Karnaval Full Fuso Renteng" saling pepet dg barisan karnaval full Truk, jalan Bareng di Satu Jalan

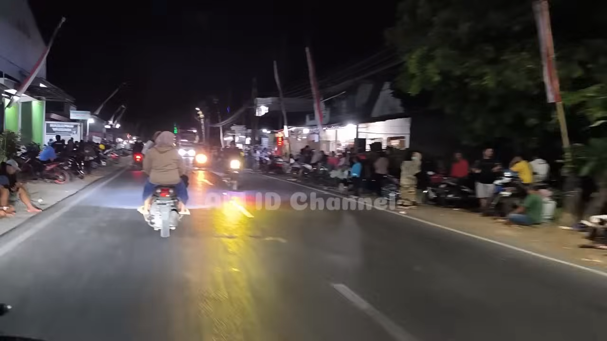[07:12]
Nih, yang nonton lebih ramai di sini daripada di perangas. Ini satu sound lagi.